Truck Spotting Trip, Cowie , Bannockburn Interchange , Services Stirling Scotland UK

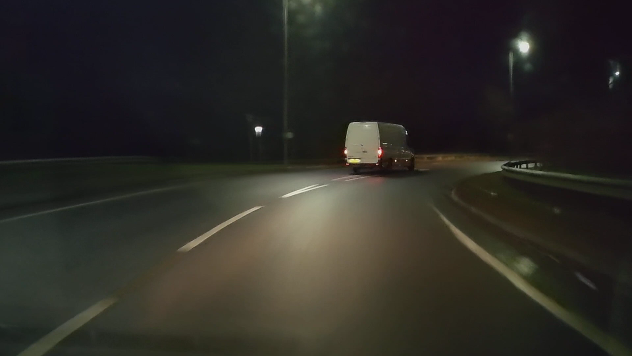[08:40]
Dark coming in here. Need the full beam on. Let's just park in here. Why not?